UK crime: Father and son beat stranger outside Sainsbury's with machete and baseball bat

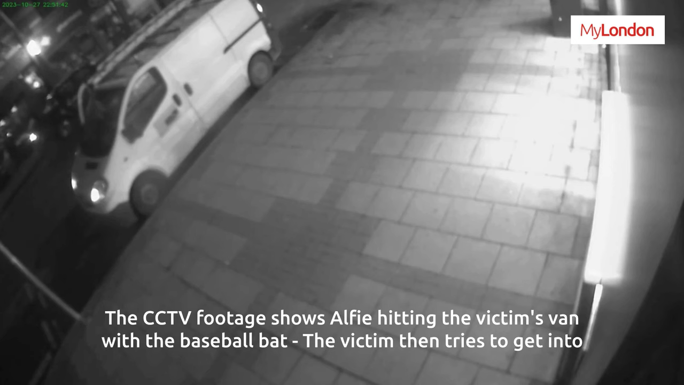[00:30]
The CCTV footage shows Alfie hitting the victim's van with a baseball bat. The victim then tries to get into the Sainsbury's store but is knocked to the ground.